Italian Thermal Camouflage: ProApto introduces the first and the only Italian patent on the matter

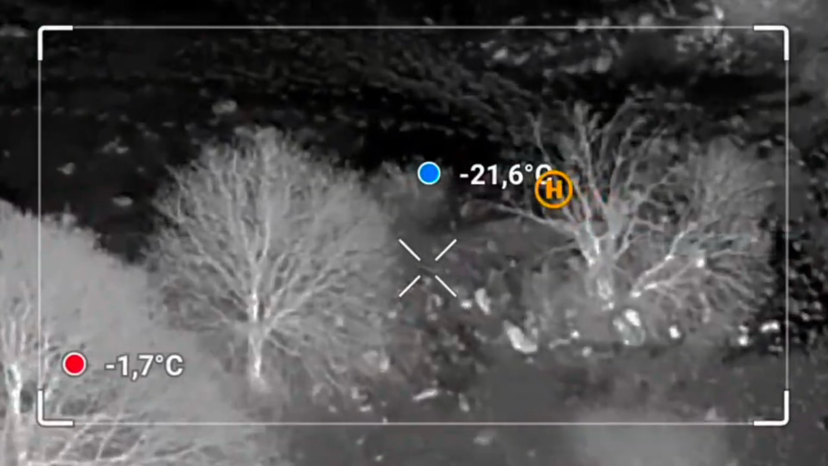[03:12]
ensuring they appear neither as the hottest nor the coldest point in the scene,